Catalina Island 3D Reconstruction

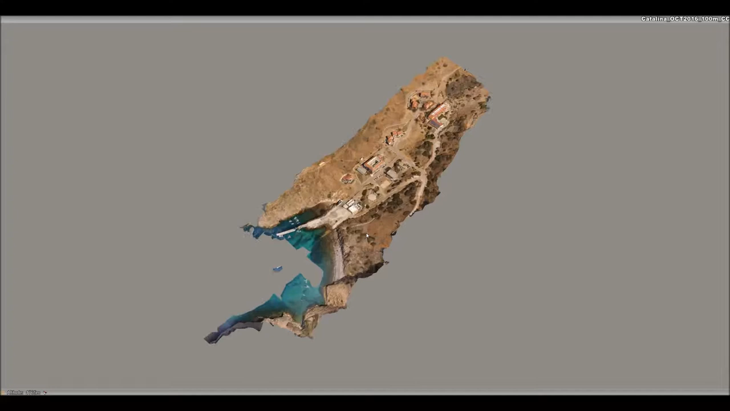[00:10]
So here's a walkthrough of the Catalina data set that we captured back in October of 2016. This was flown at 100 meters, so around 320 feet.
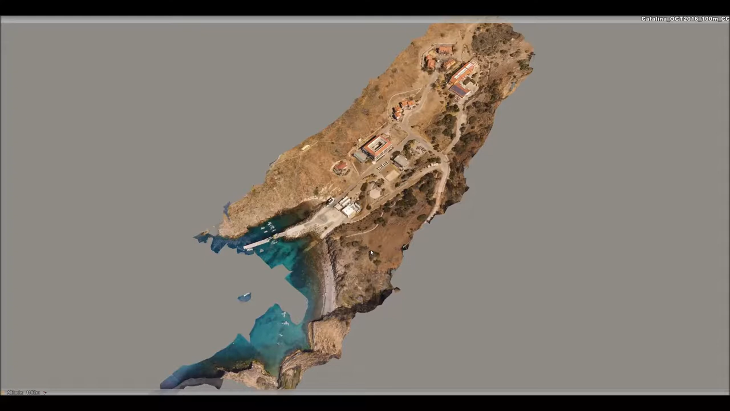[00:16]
The path of the UAS was it's called a crosshatch, so we flew in this kind of southwest and northeast orientation, and then we flew a northwest to southeast orientation,
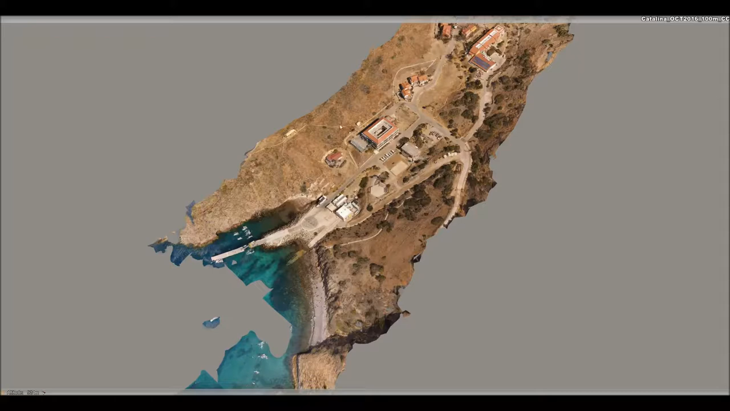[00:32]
kind of like you would mow a lawn. This is the model itself.
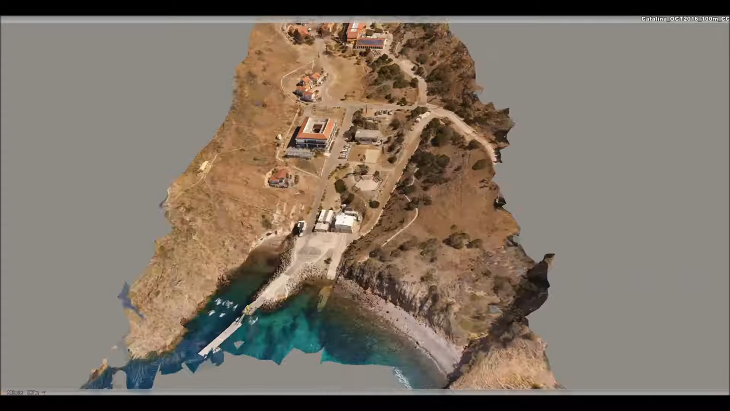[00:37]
Now we focus primarily on this the Marine Sciences Institute here,
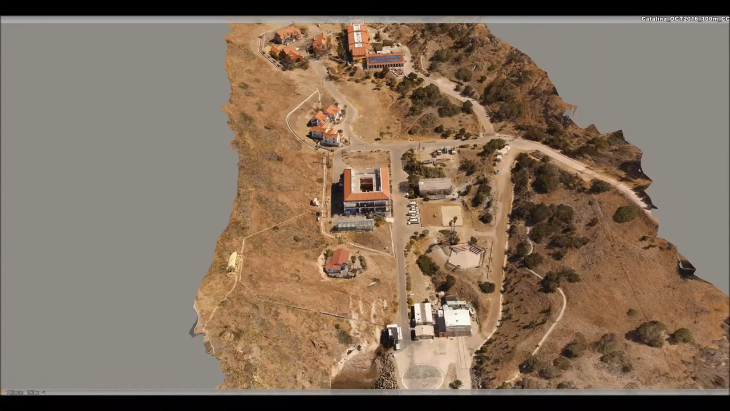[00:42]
so we ended up flying over the water, which is the area that you're interested in, but that wasn't our primary capture. So I would say if this is something that you're interested in pursuing,
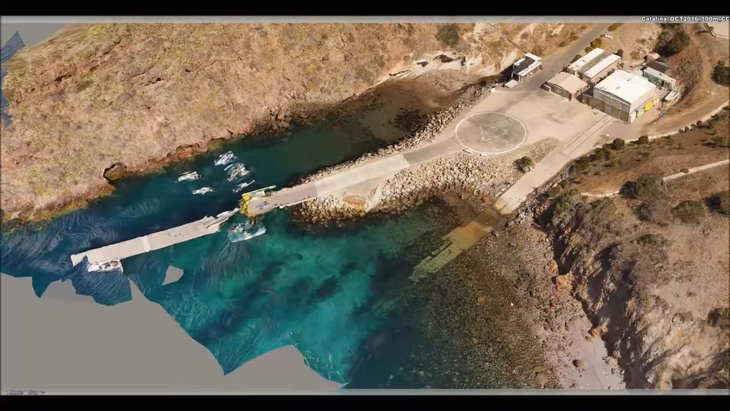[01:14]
I think one of the more probably interesting parts of this is where the water meets the shoreline.
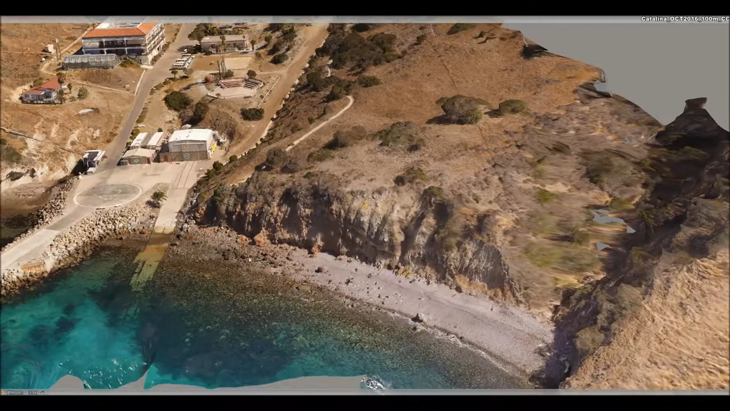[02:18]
I did have some images out over the water,
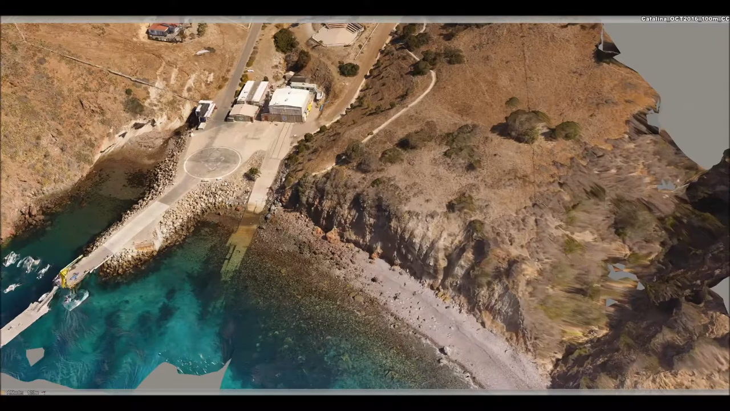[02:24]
and I will try to get those and upload them because that one of the interesting areas for the students that we were teaching was actually the shoreline right here. And if I recall, there was a very high detailed version of that that would I think give you some additional clarity.
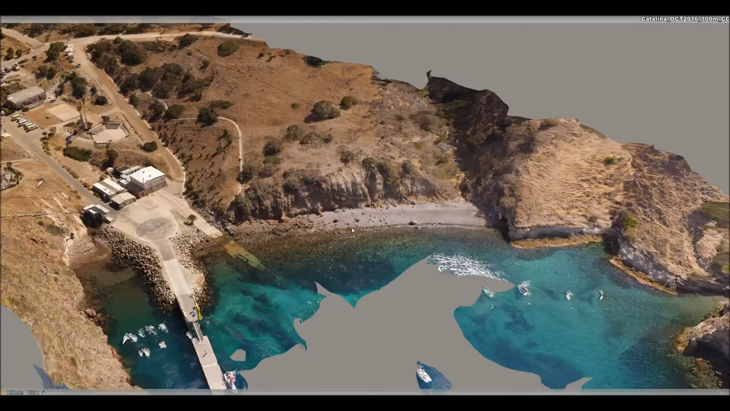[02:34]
So here's another example of where it goes up right against the shoreline.
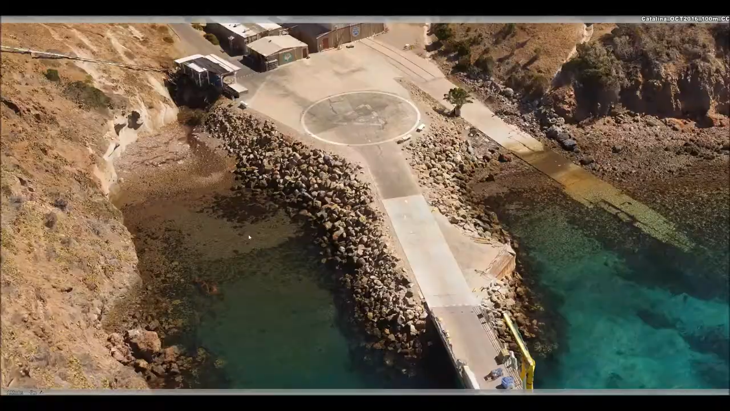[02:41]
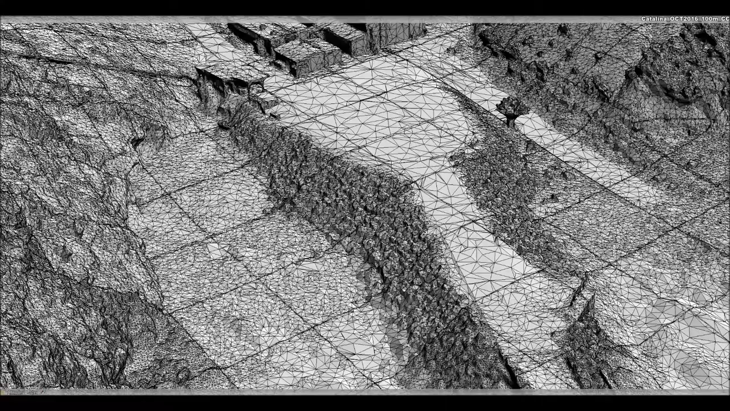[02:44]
And basically what we can do is look
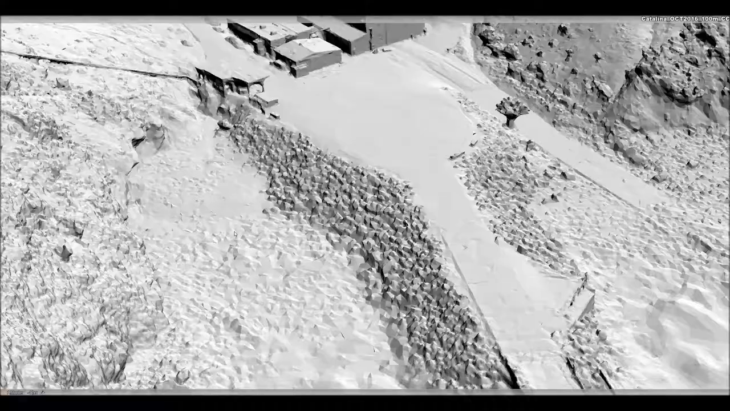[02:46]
at the planar properties of the polygons,
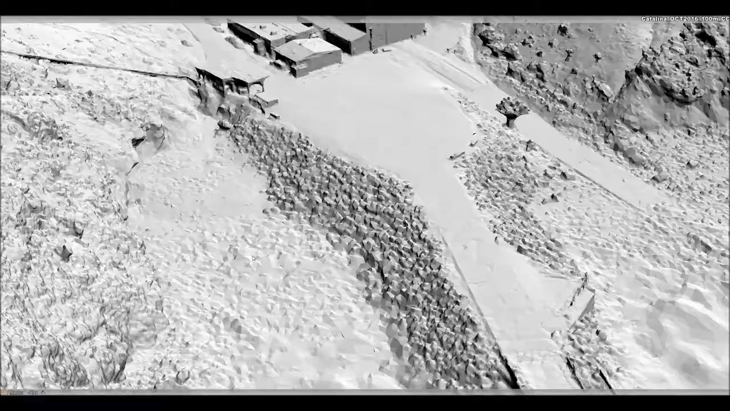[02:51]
and that gives us a really good idea as to what is water and what isn't.
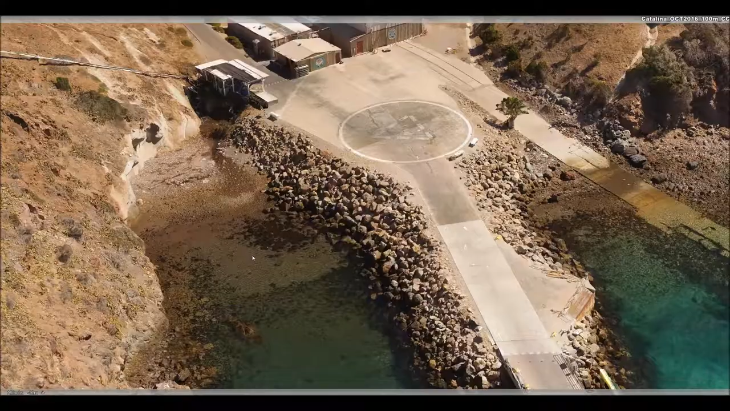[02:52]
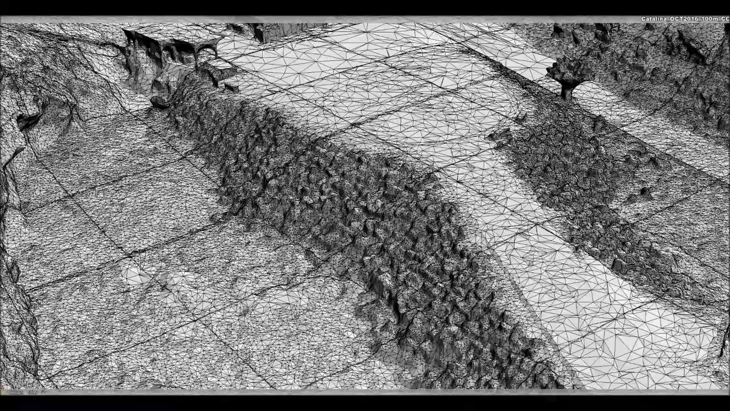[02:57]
And it's kind of difficult to see with the wireframe view,